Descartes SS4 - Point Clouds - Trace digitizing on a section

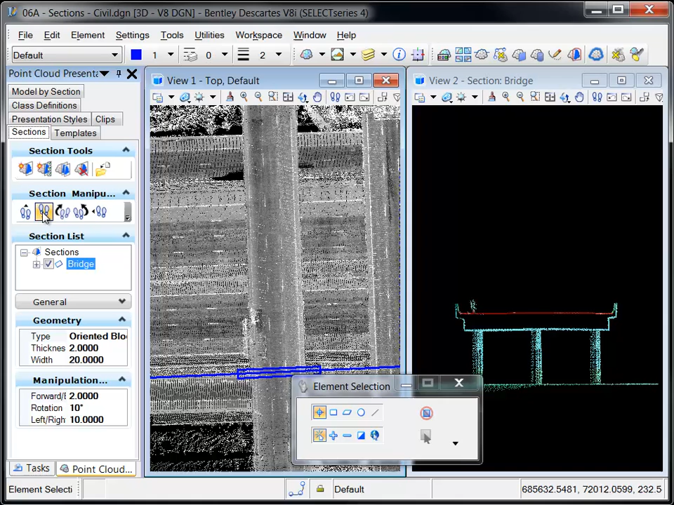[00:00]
A terrific feature of Descartes Point Cloud sectioning tools is that the auxiliary coordinate system is automatically oriented to be parallel to the section view.
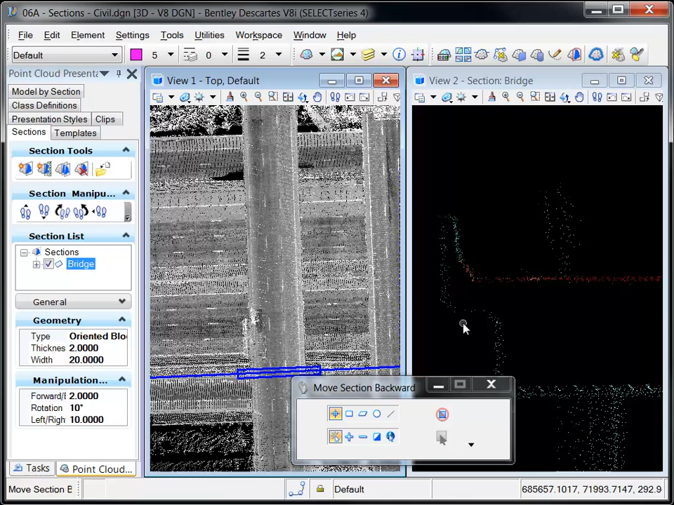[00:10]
This ensures that any drafting done in the section view will be drawn on the section plane and eliminates the need for checking the ACS plane and ACS plane snap locks. Descartes Select Series 4 allows you to confidently trace digitize a section view without worrying about where your data points are landing in a 3D space.